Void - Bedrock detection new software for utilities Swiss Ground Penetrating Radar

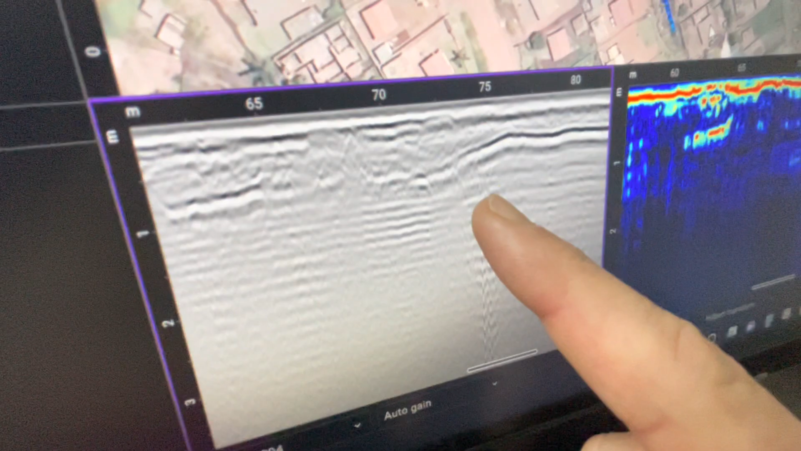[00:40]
cross-section the same cross-section different processing hilbert transformed and
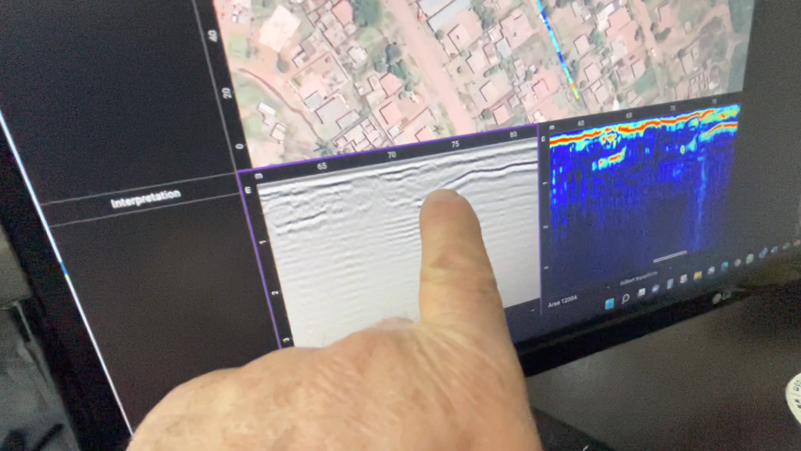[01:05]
excavated but here it's the bedrock's deeper and put your crosshair somewhere on there there is